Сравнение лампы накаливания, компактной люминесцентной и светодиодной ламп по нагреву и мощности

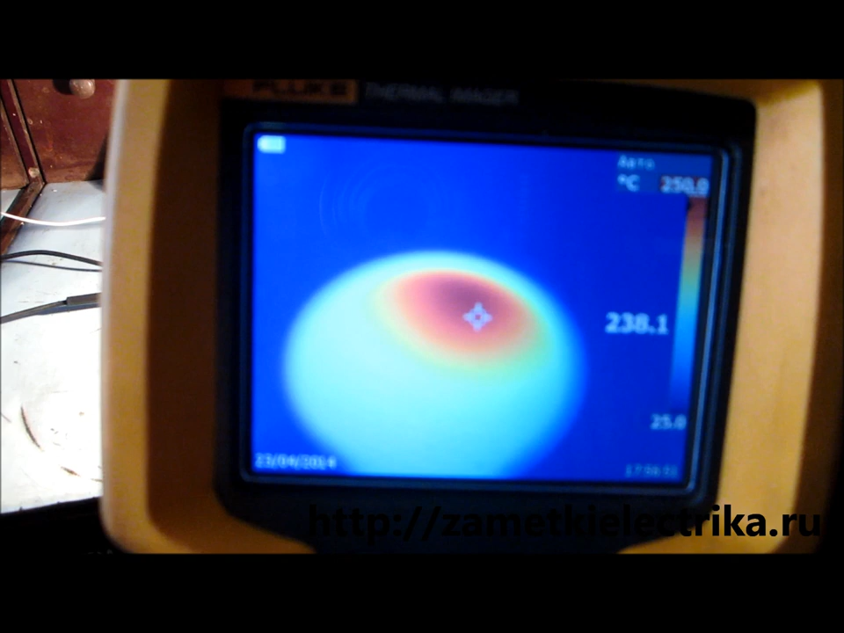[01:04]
On screen: spot 238.1°C, scale top 250.0°C, scale bottom 25.0°C
Ну, я фотографии выложу в самой статье.
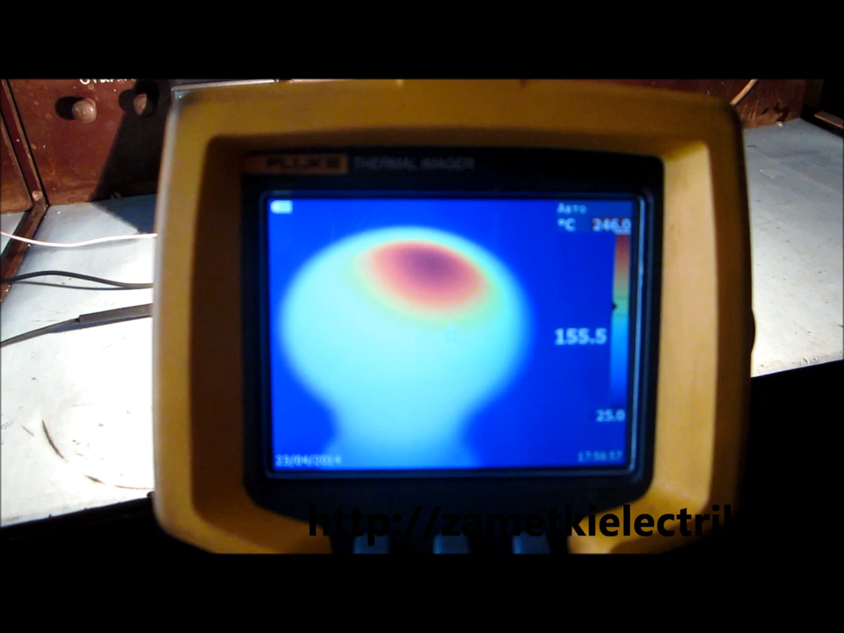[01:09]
On screen: spot 155.5°C, scale top 246.0°C, scale bottom 25.0°C
Сейчас мне неудобно двумя руками и измерять, и калибровать прибор.
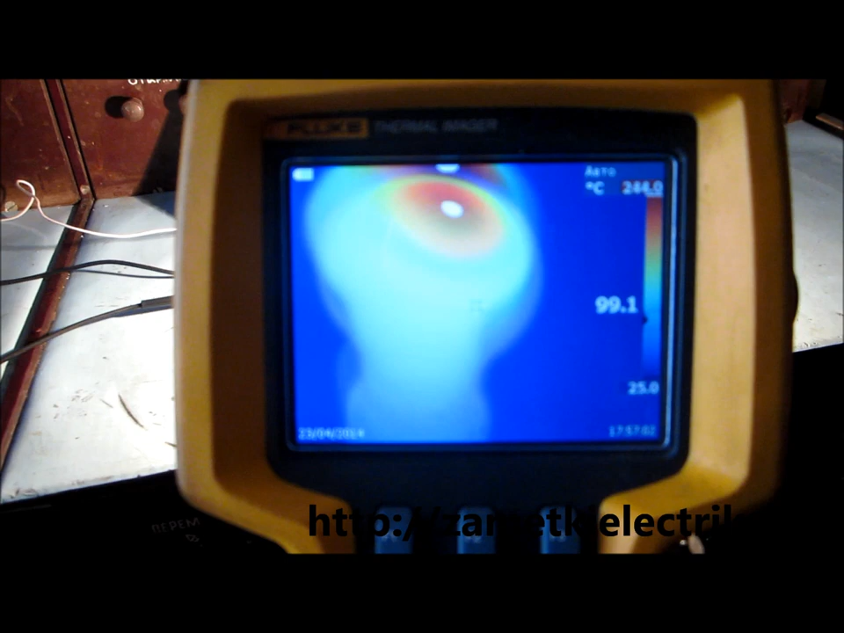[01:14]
On screen: scale top 244.0°C, scale bottom 25.0°C
Ну, в принципе, примерно вот видно, что сейчас курсор,
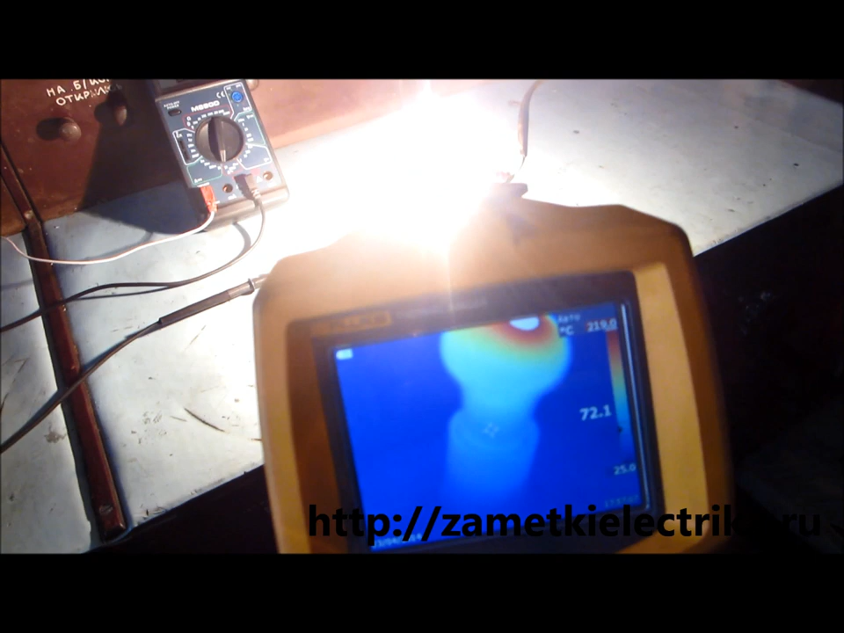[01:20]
On screen: scale top 219.0°C
показанный на сам патрон, температура патрона, составляет 40-50 градусов.
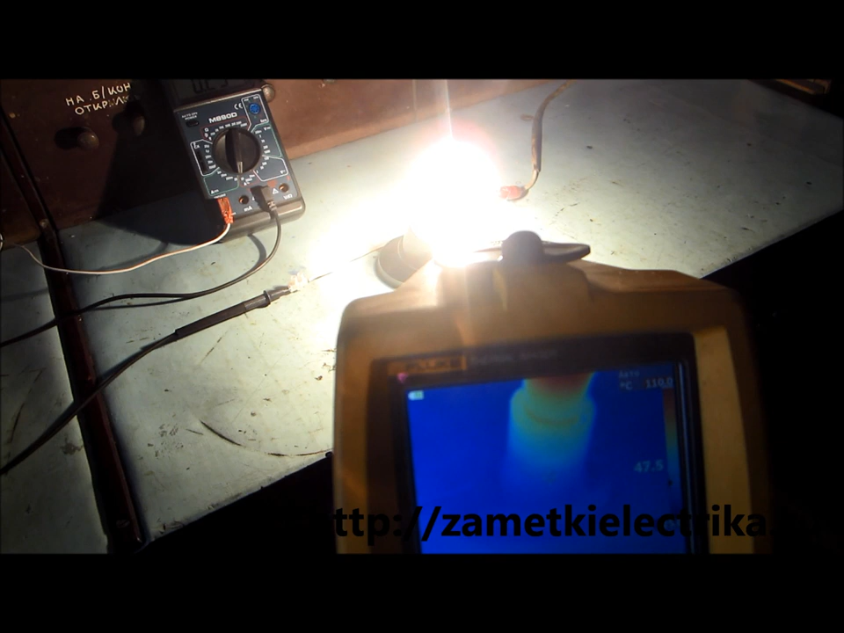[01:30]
Нижняя часть колбы 70 градусов.
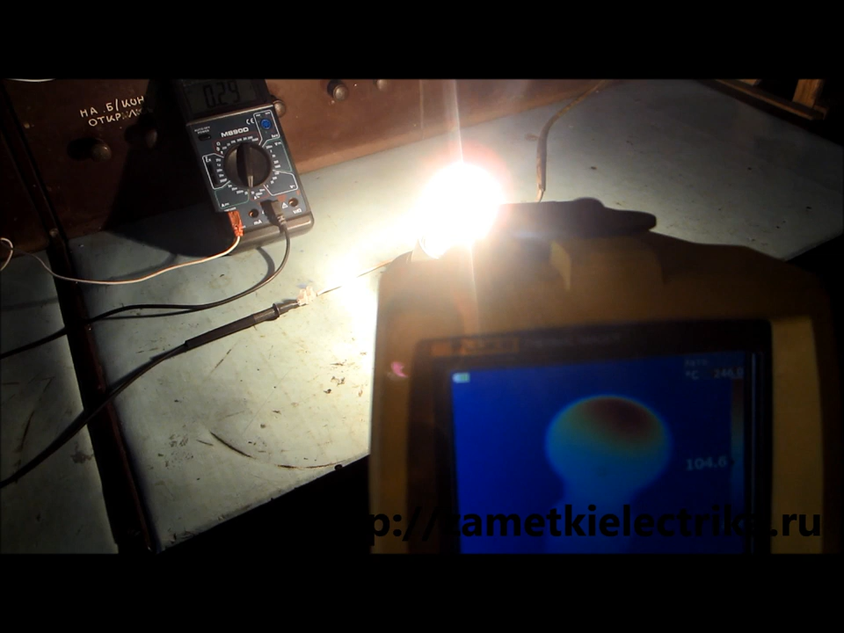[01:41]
Так, и верхняя часть, самая горячая часть, прибор показывает 249. Ну, если встать с другого ракурса,
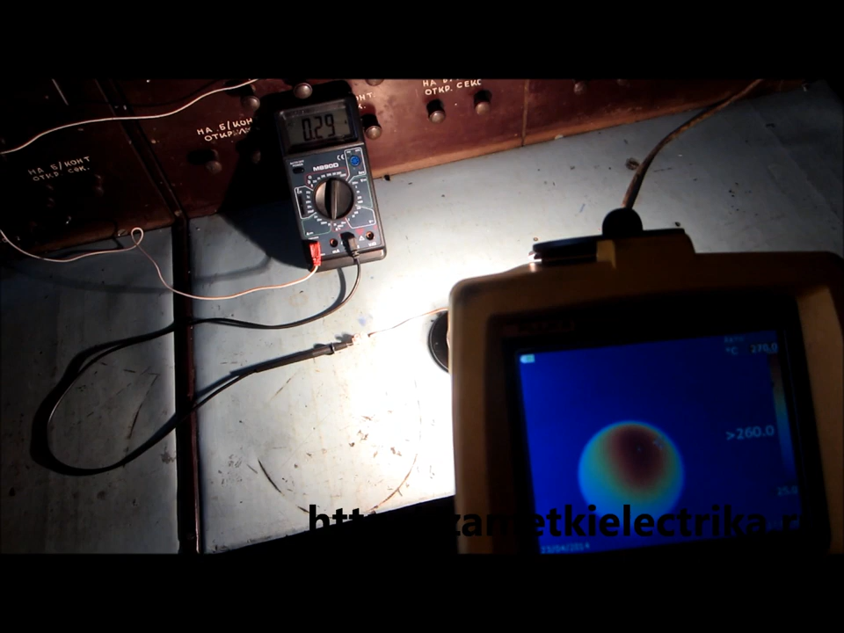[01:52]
On screen: scale top 270.0°C
он покажет 270, то есть больше 260 градусов.
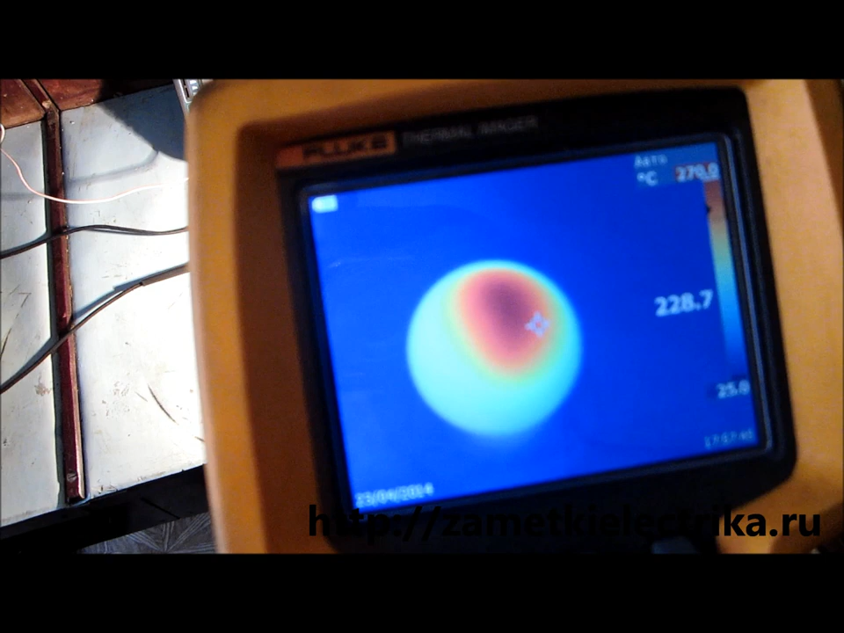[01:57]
On screen: spot 228.7°C
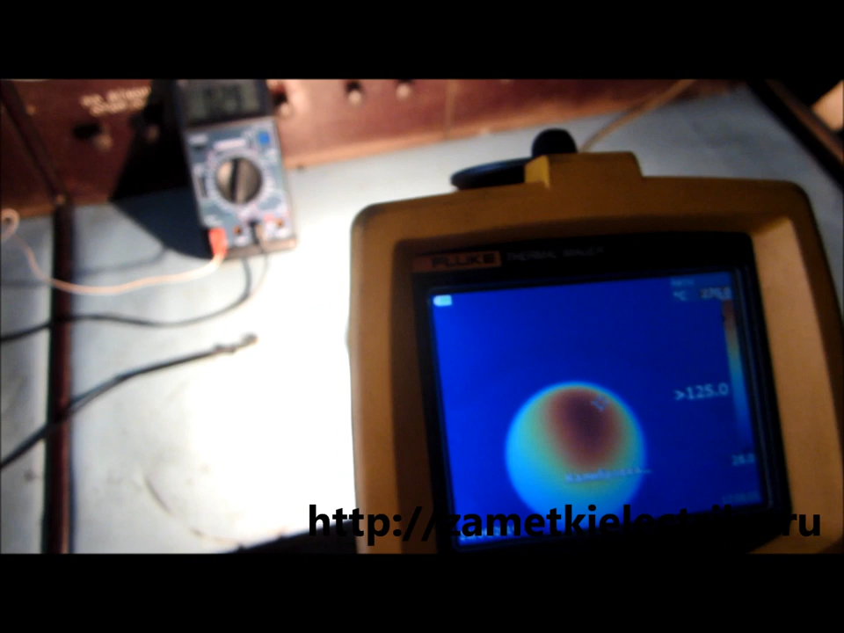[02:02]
Ну, соответственно, это очень высокая температура, очень пожароопасная температура.